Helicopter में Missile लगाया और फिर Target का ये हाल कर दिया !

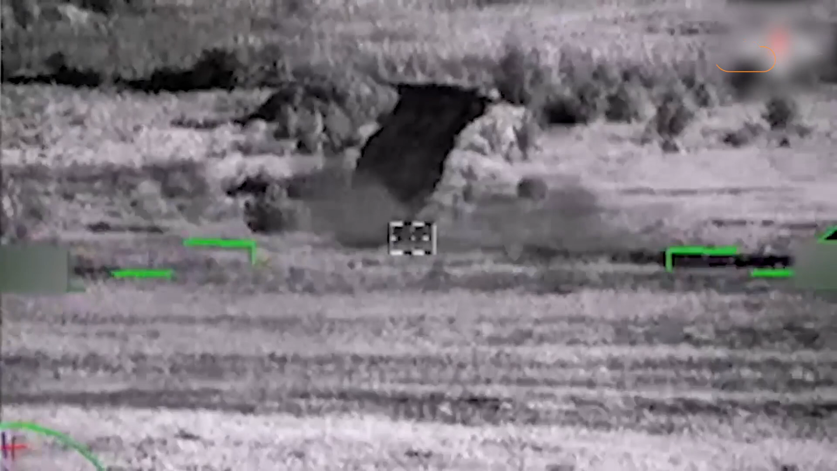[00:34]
अपनी उडान के कुछ मिंटो बाद ही जब ये भीशन तबाही मचाना शुरू करता है तो
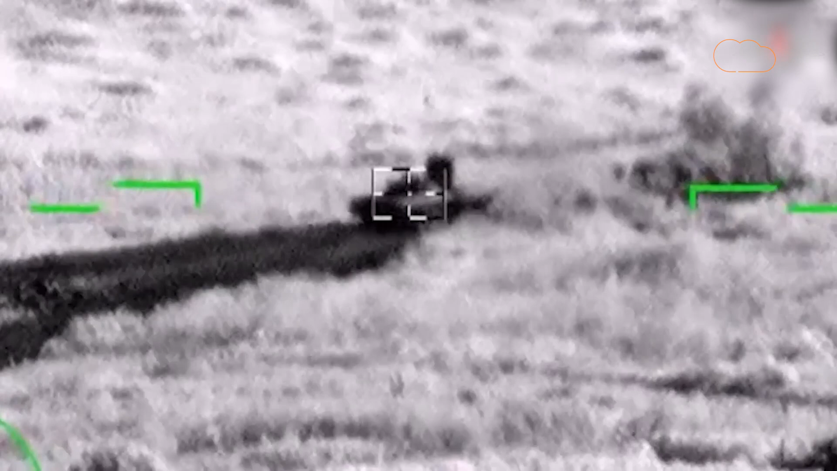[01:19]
हैं और फिर पूरा का पूरा टैंक
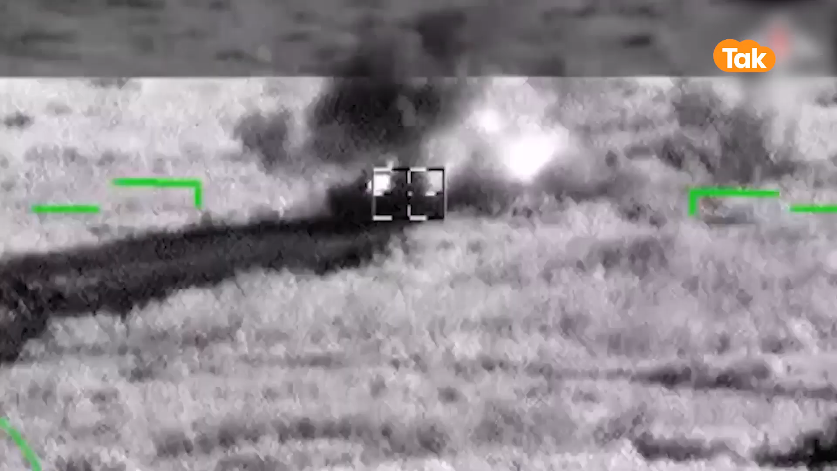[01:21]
आग के गोले में तबदील हो जाता है के